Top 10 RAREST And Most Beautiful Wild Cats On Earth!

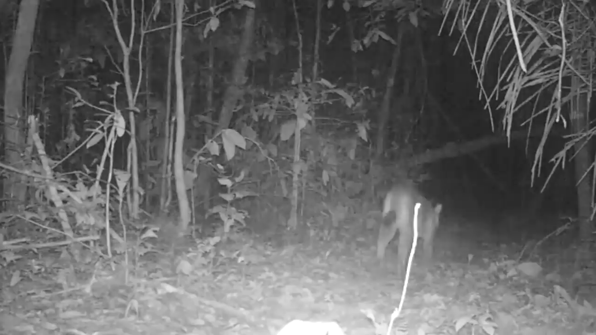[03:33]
This mysterious nocturnal feline was once thought to be a relative of the Asiatic Golden Cat, but was later proven to be a separate species via genetic testing.